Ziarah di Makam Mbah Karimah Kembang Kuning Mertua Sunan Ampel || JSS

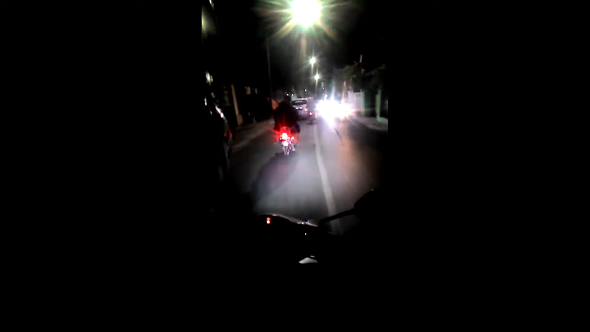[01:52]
sarungan tanpa katoan. Ada yang aneh kawan, kita lihat motor depan dengan plat nomor L6823 YK dengan kendara sarung tanpa dalaman.